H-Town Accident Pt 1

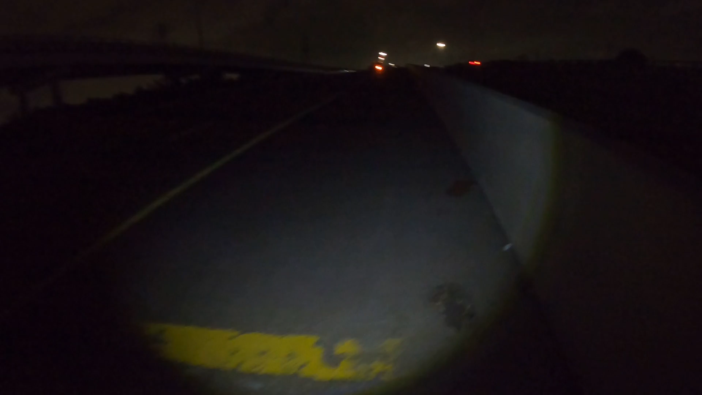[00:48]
We're gonna make sure they okay. They just lost control of the car.
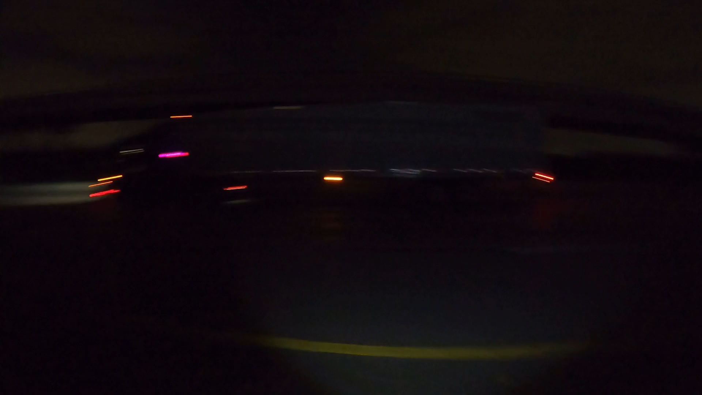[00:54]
So I'm parked right there. So we're gonna make sure they okay. And we're not responsible. We're gonna make sure they okay.